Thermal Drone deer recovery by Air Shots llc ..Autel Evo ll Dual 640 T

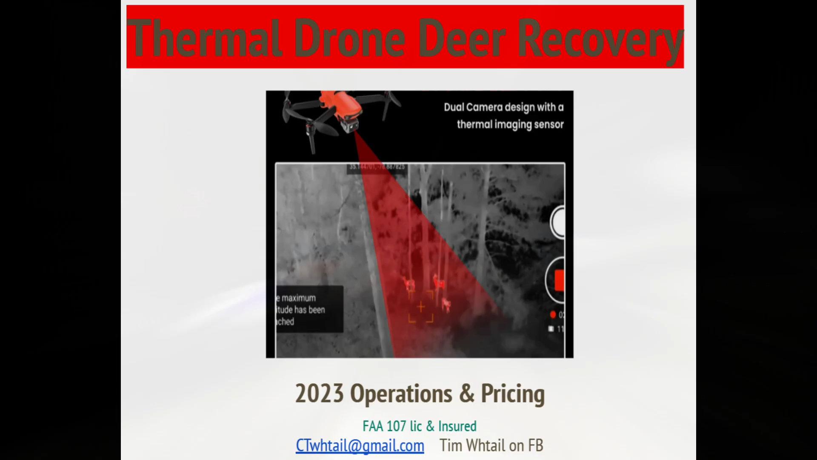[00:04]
We've got a thermal deer recovery, what I would consider to be a perfect recovery of a 125-pound
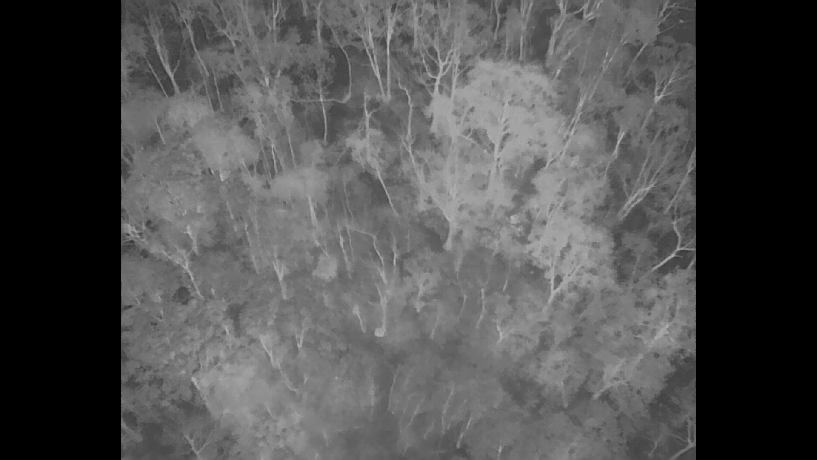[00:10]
six-point buck that was harvested with an arrow. Buck was shot at last light and recovered about three hours later, and we wanted to put a short video together so you could see what it looks like when an animal is recovered with a thermal drone.
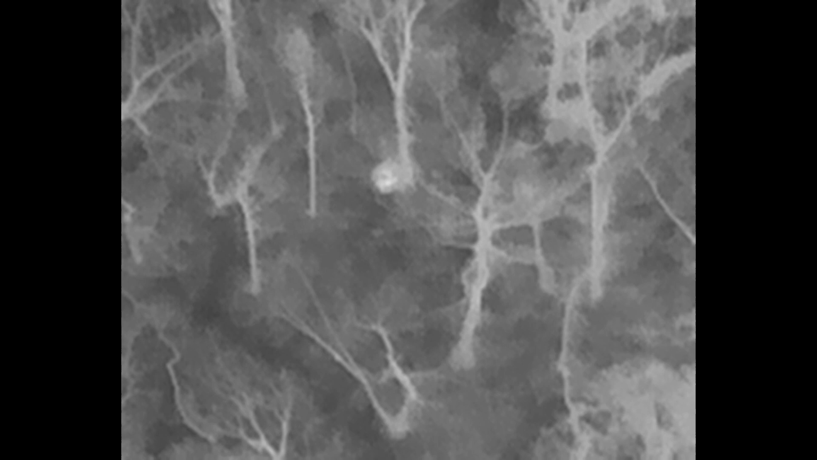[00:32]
So you'll see in the middle of the screen here now, we've got a red spot that's surrounded by some white. That is the downed deer,
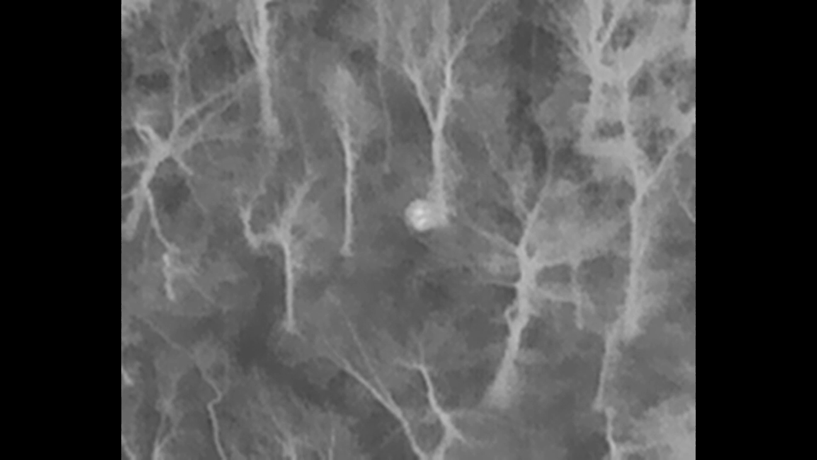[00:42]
and we can see that there's still a fairly strong thermal signature with that animal. When we zoom in here, we can see that the animal's deceased because there's no movement,
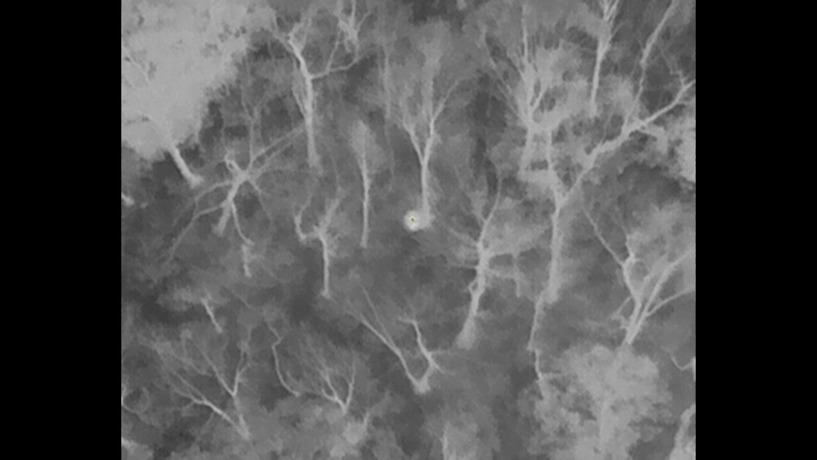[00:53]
and we have the thermal staying fairly steady.
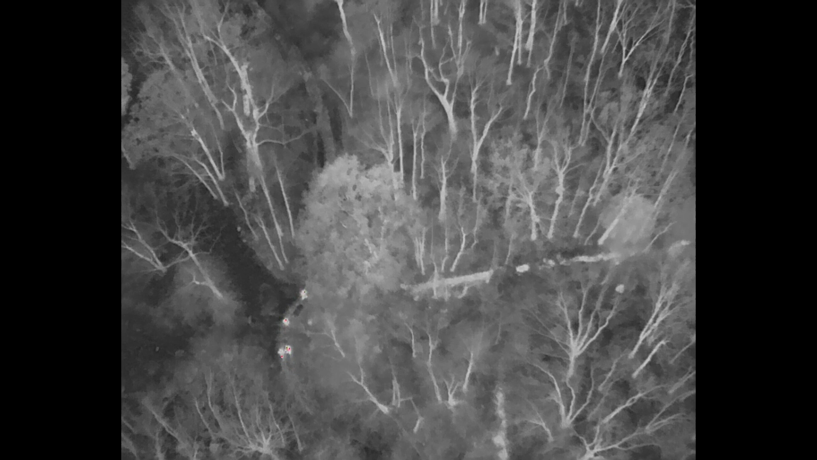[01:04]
And when we back out of this image, I'm going to switch over to the drone following the group of folks coming in to get the downed animal.
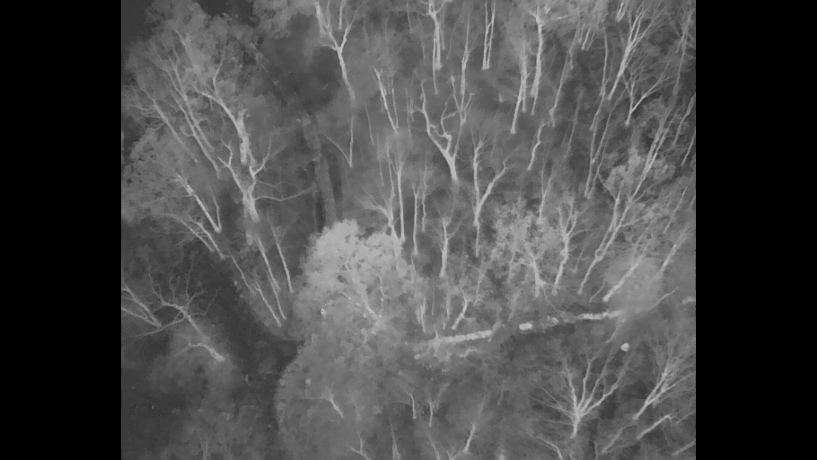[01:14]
Now you'll see this person's feet,
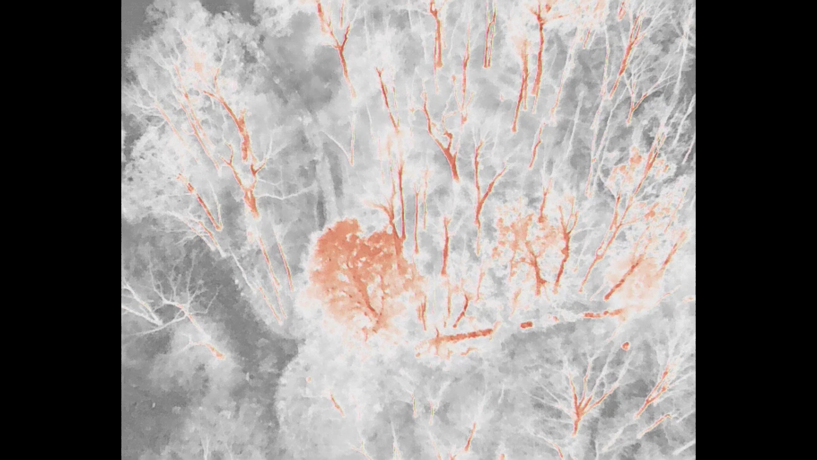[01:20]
four people, and they're using one of the jet sleds. And they're pulling the jet sled, and you can see that the jet sled is dark.
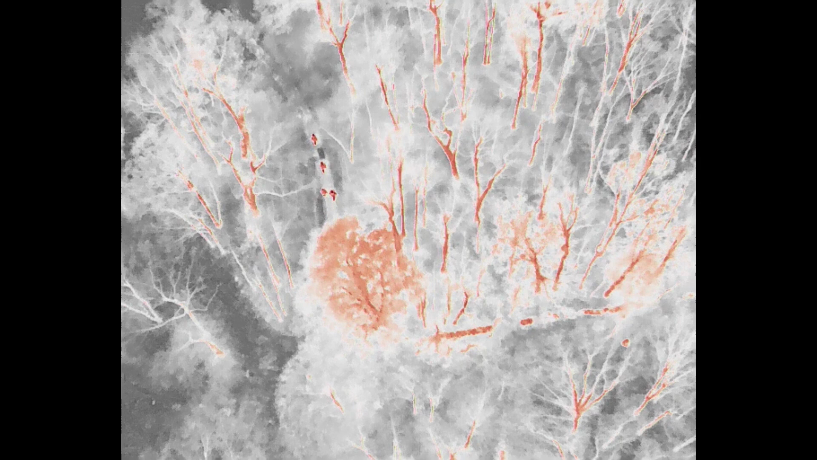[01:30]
Now here,
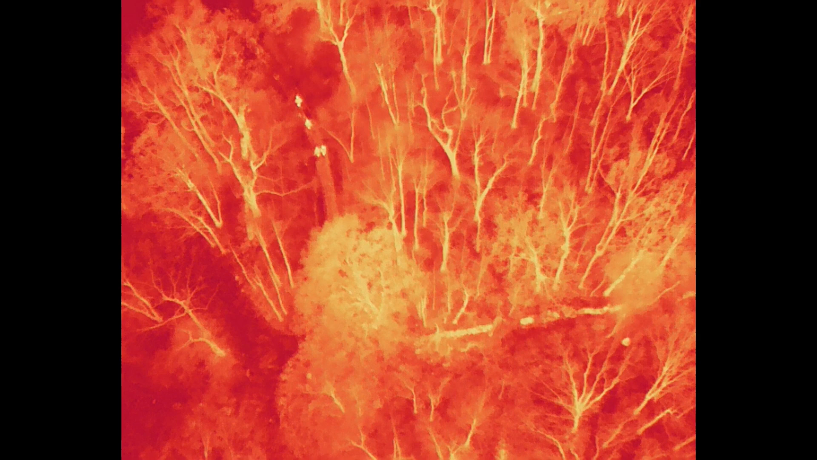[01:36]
what I'm doing is I'm showing everyone that there are different thermal colored pallets that we can use with the imaging under different conditions.
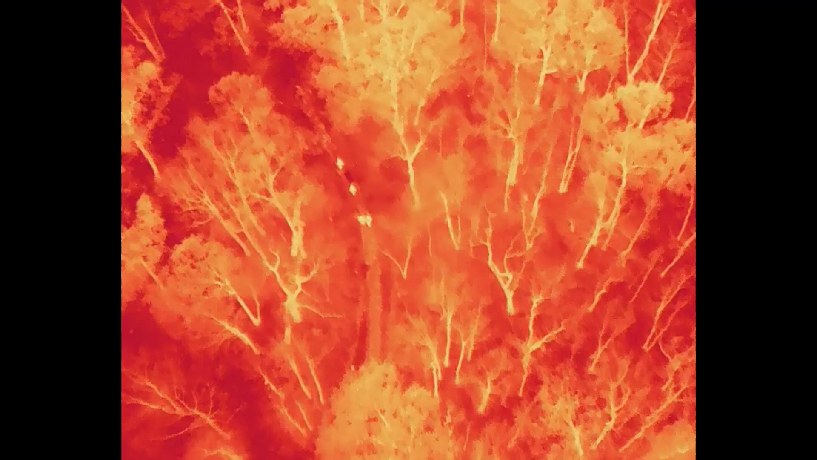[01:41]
And under this one, you can see we've got four people. The sled is empty. There's another pallet. It's a fire pallet.
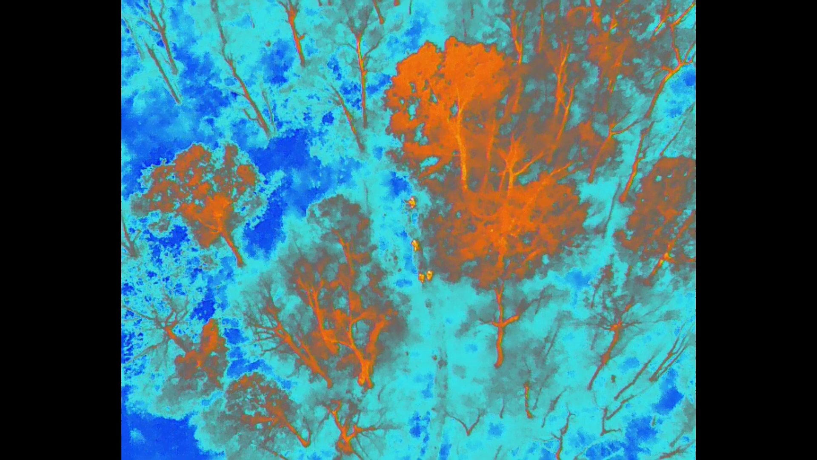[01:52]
And it'll switch again in another minute.
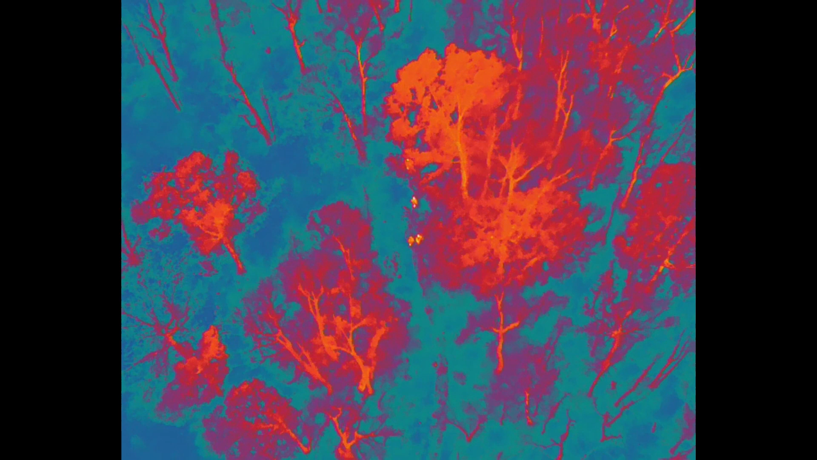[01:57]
Not even a minute, a few seconds.
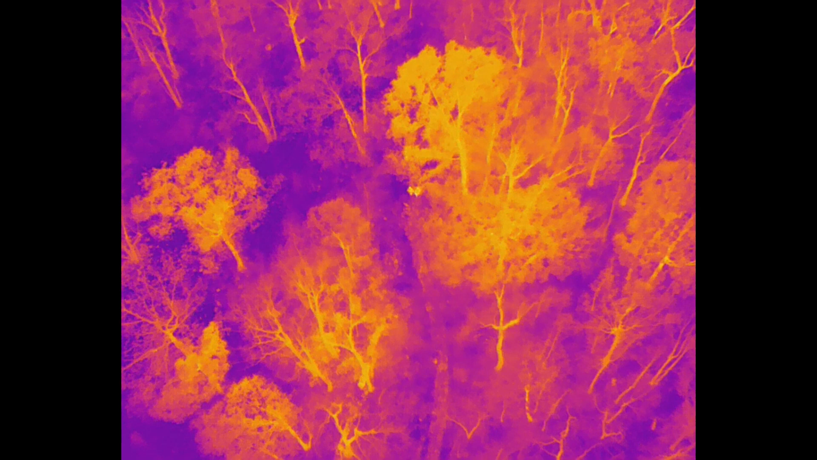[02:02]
It'll come up to the fire and ice. So depending on the conditions that we need to look with a thermal,
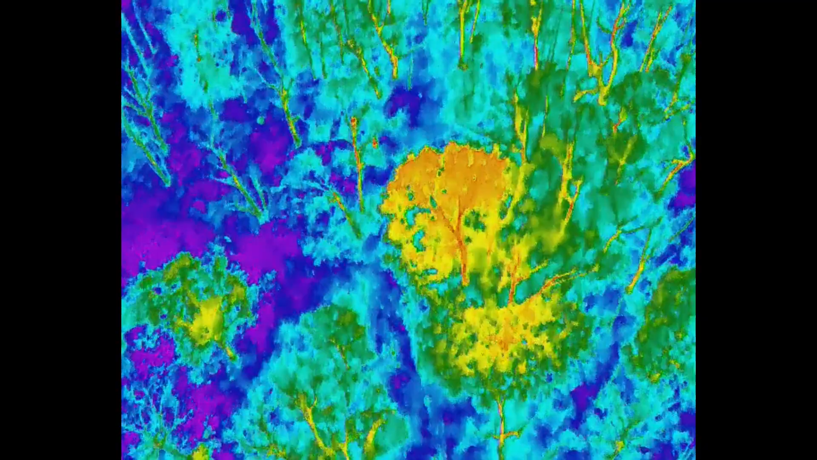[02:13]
we have different options, and they illustrate the thermal signatures in different ways.
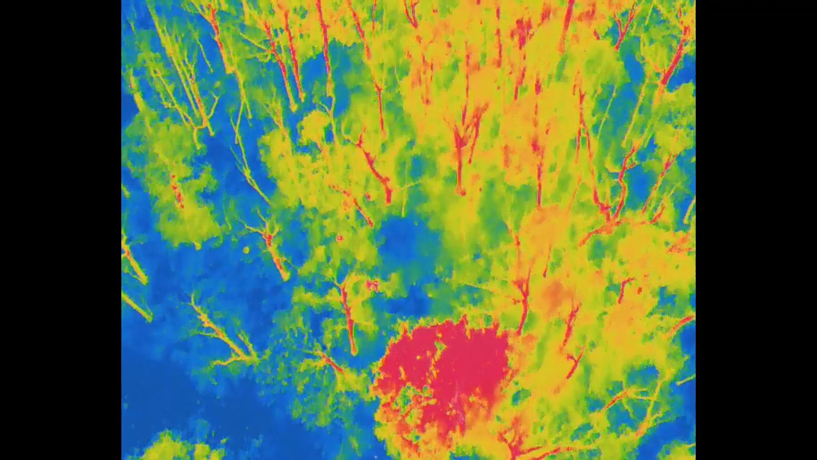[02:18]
For deer recovery, I prefer the gray and fire.
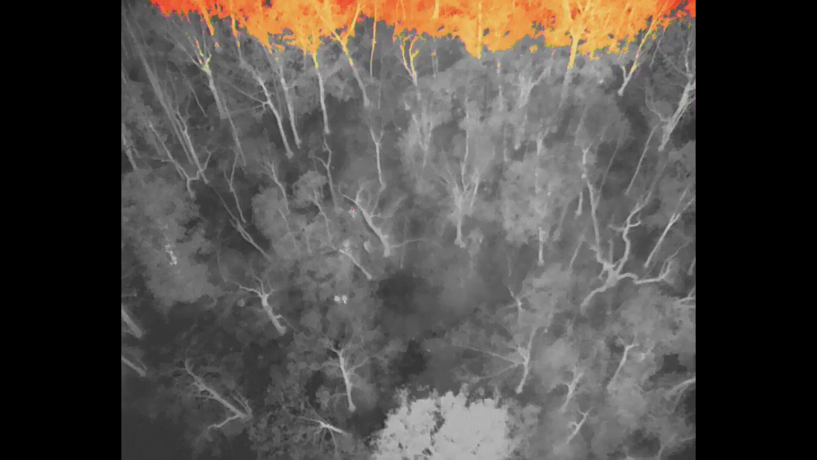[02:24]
We'll be coming up very shortly here to a transition
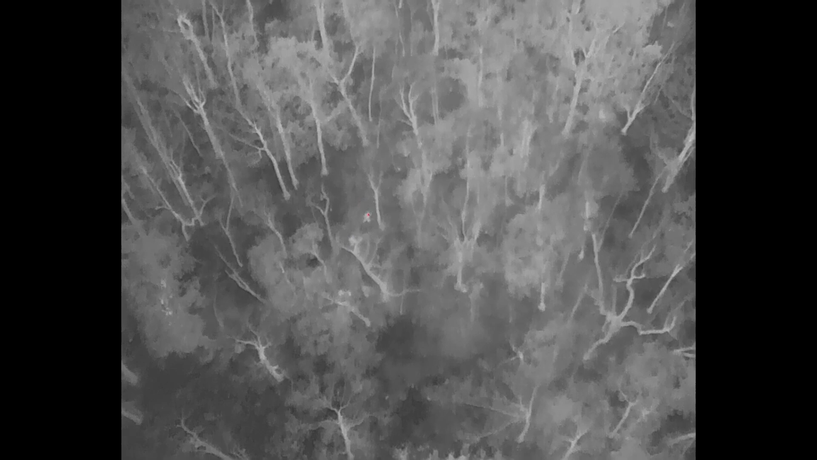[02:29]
where they'll be coming back.
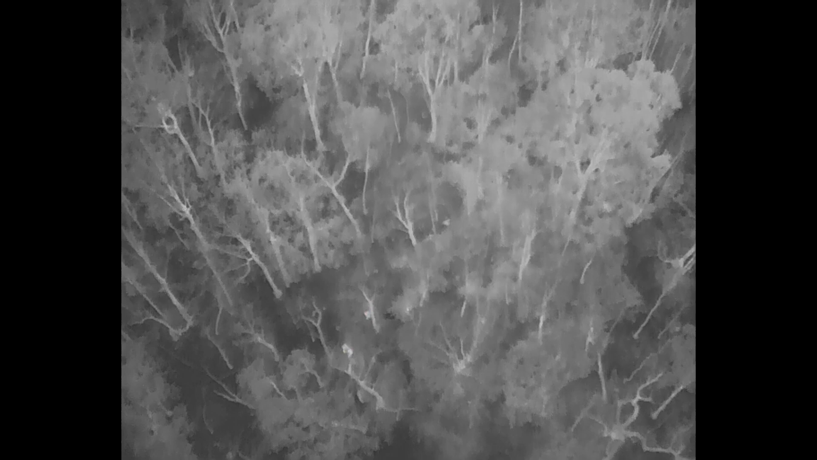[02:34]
And on the return trip with the deer, you can see that the jet sled that was black on its way out right here,